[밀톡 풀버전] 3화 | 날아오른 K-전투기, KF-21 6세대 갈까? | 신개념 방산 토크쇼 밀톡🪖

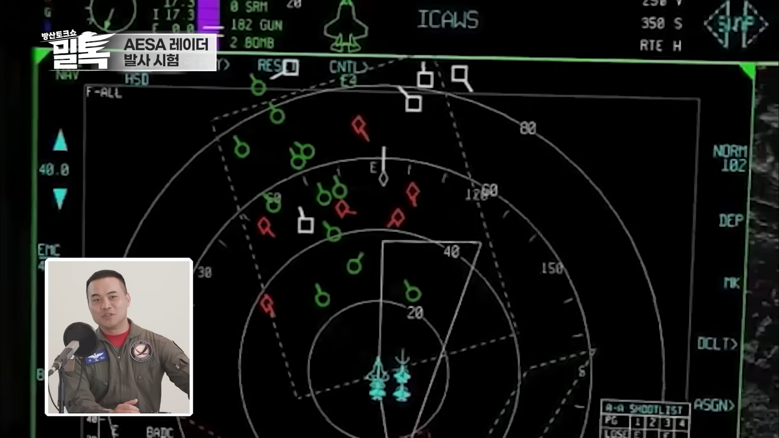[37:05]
민항기부터 주변에 훈련하는 전투기들이 다 화면에 잘 나오고 저도 익숙하지 않았습니다.